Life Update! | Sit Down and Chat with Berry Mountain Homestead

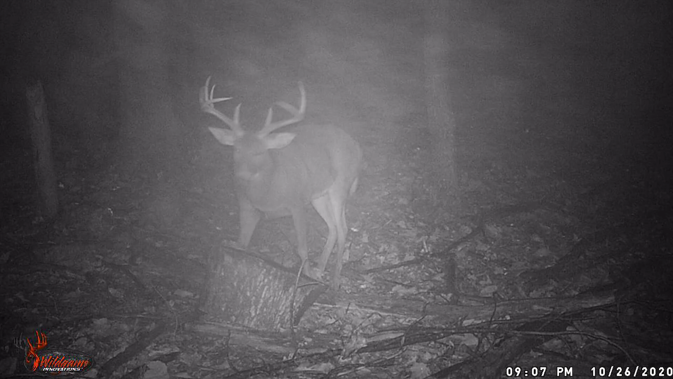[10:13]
Big guy. Big guy yeah. Right literally I have the the trail cam right next to my tree stand. Yeah. It's right in front of it.